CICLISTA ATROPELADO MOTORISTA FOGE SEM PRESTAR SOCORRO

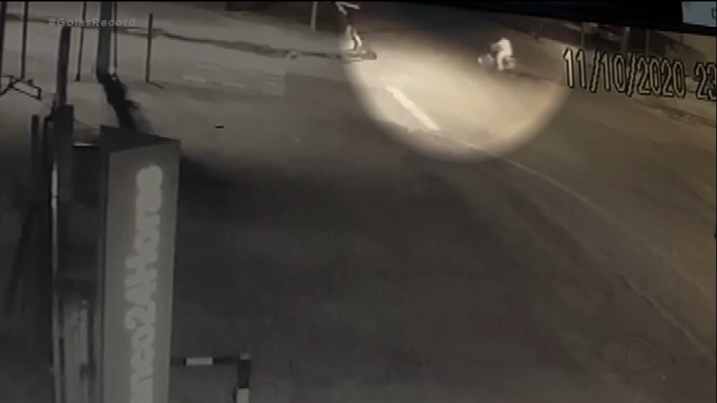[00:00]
As imagens da câmera de segurança de um supermercado gravaram o momento em que Marcos desce a avenida de bicicleta e acaba sendo atingido em cheio pelo carro.